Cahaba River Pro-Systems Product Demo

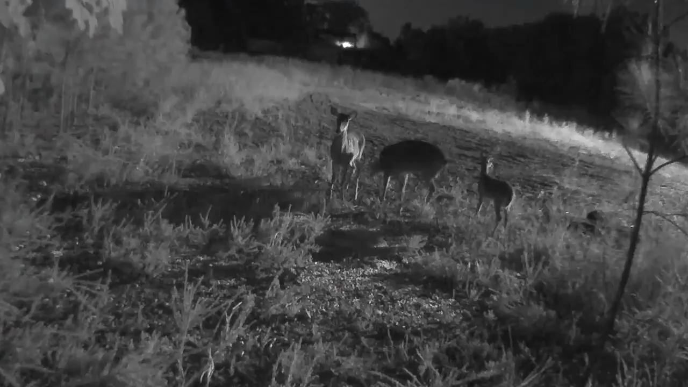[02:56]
Our camera can trigger external devices like the Jaeger Pro Mine trapping system's gate.
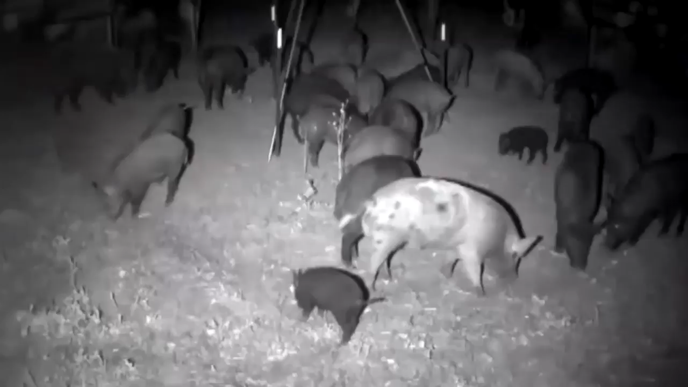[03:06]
Turn on the infrared light, watch the feral hogs entering your trap, and when ready,
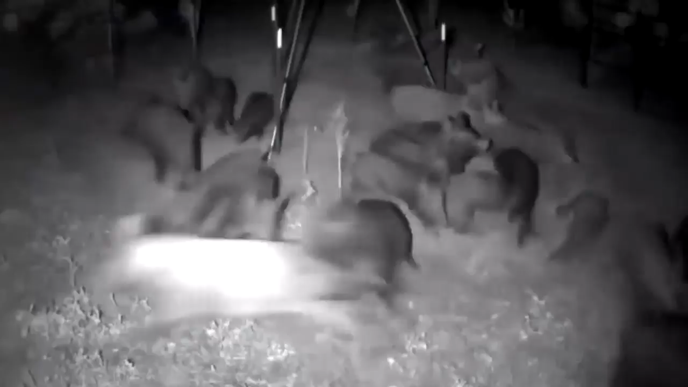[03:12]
activate the gate from your remote location anywhere in the world via the internet. We also feature covert observation systems and offer 5 and 10 gigabyte air card plans.